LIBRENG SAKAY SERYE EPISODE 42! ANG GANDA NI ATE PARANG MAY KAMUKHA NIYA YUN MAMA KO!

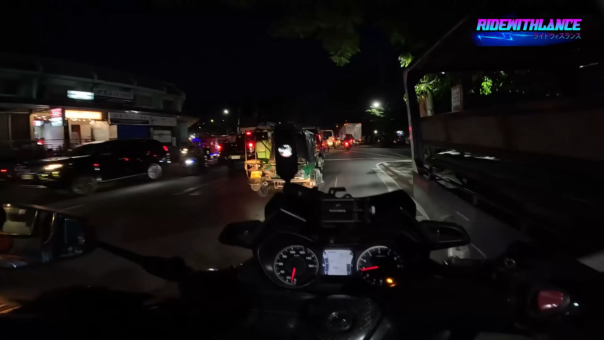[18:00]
Siyempre, araw ng Sabado, maraming namamasyal, di ba? Kaya maraming tao sa labas. Oh. Ayun, 7 kilometers na lang din, so tiisin na lang natin. 7 na lang. Kayang-kaya yan. Anong SM to? Hypermarket.